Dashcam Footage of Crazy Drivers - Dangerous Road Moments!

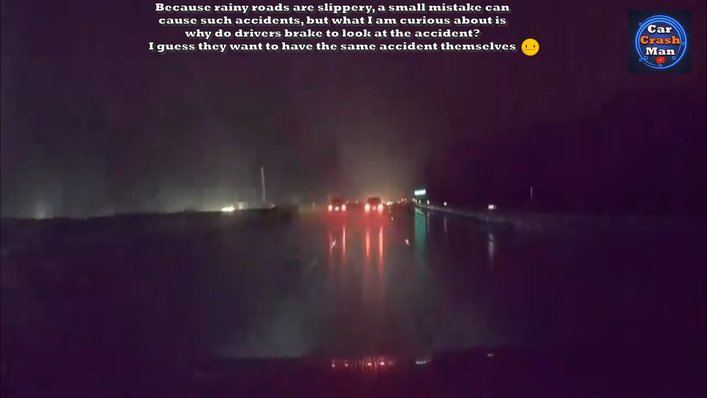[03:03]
Oh my God, oh my God, oh my God, oh my God.
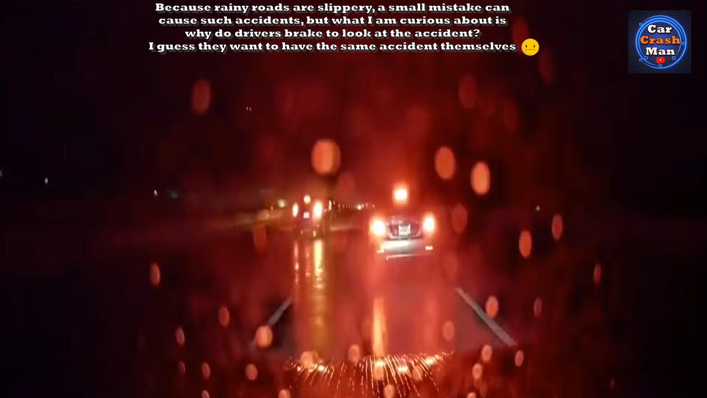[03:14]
Why are we stopping? Why are we saying this is so f***ing dangerous? Was it just one car? No, there's a car that's like in the barrier, like...